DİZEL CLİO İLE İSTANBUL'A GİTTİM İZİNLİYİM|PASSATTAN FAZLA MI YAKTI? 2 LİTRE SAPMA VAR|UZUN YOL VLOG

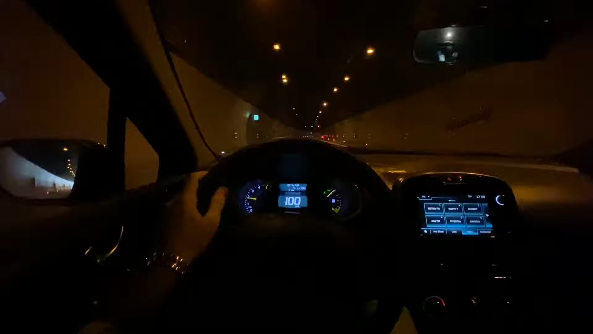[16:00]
Özellikle kadran. Yani bu sınıfta en azından yarı dijital bir kadran vermeleri mükemmel. Ayrıca buraya da şöyle haritayı alacaksınız tamam mı?